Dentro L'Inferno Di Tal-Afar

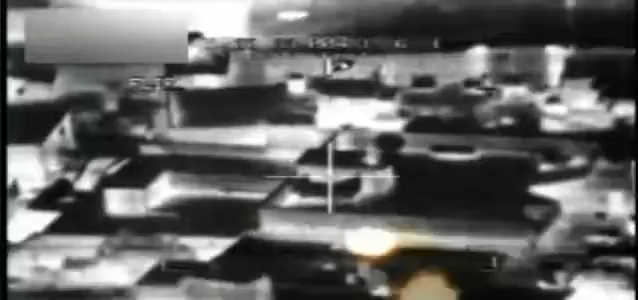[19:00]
Le mitragliatrici e i lanciarazzi dei Kiowa scatenano una pioggia di fuoco sugli insorti.